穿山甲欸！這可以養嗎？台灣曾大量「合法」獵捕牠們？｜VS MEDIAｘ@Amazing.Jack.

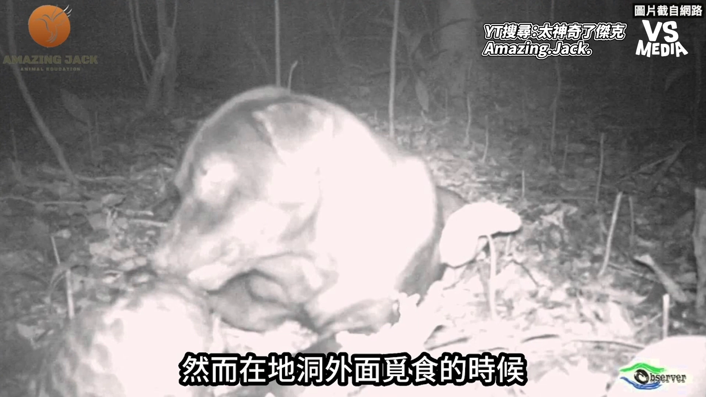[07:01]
地洞外面觅食的时候最害怕遇到流浪狗流浪狗可能会去猎杀穿山甲从洞穴跑出来之后有可能会跟石虎一样面临着陆沙的处境穿山甲的